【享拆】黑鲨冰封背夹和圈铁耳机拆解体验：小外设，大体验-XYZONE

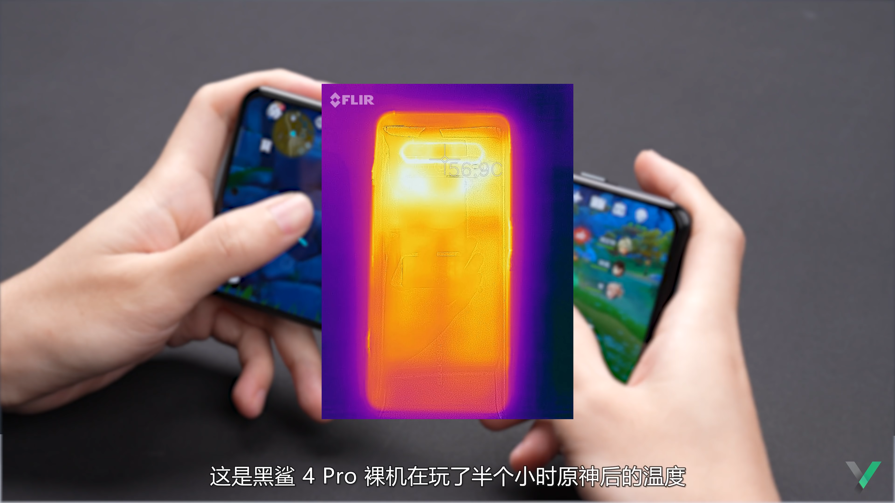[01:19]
這是黑鯊 4 Pro 裸機在玩了半個小時原神後的溫度
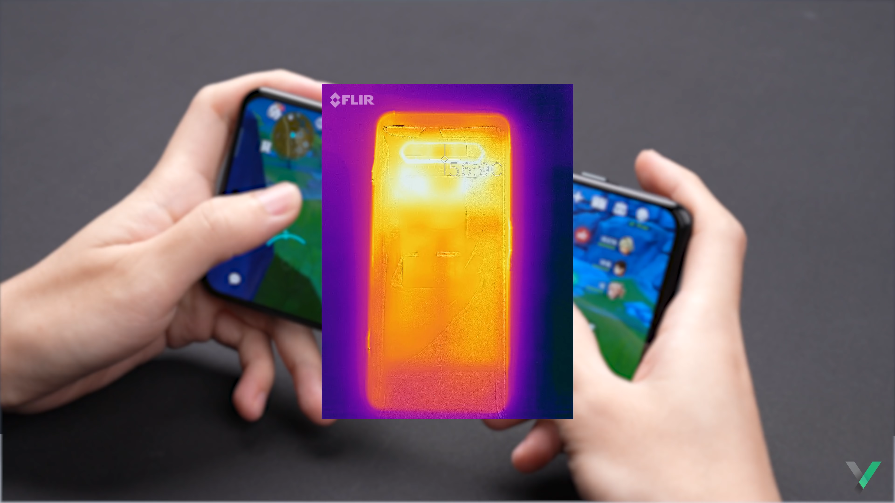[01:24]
56 攝氏度已經挺湯手了但是有一說一你這鍋不能黑鯊來背一是原神這款遊戲因為優化問題本來就很吃硬件黑鯊竟然還能做到全程穩定58.
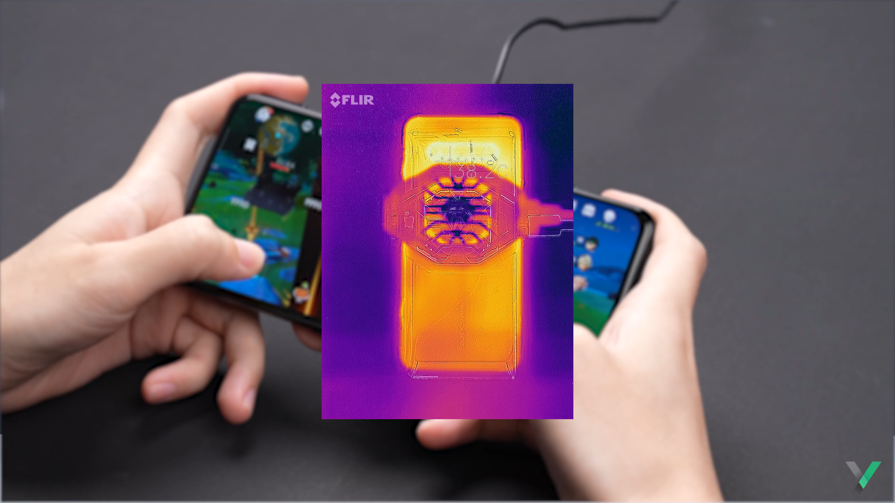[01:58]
9幀而溫度卻降到了只有38攝氏度這冰封果然名不虛傳尤其是那些走輕薄路線的手機
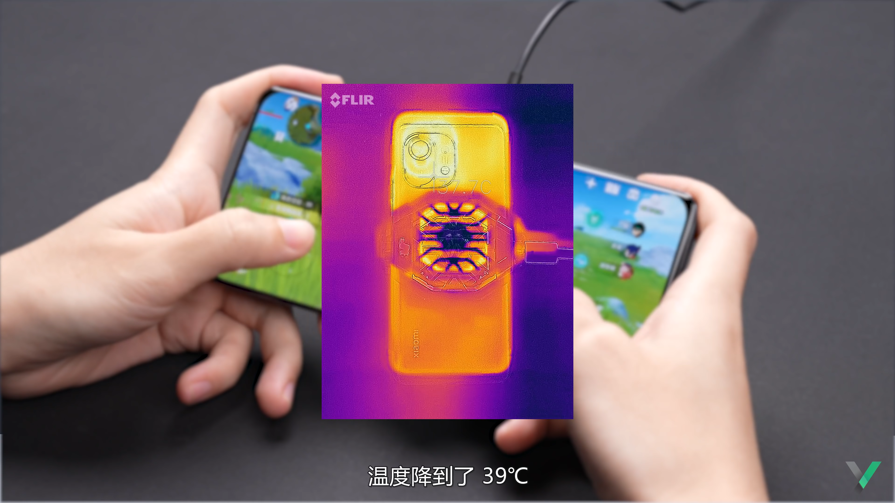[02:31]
7幀溫度降到了39攝氏度這麼看來黑鯊散熱背夾 2 Pro這199 塊花的很值效果很明顯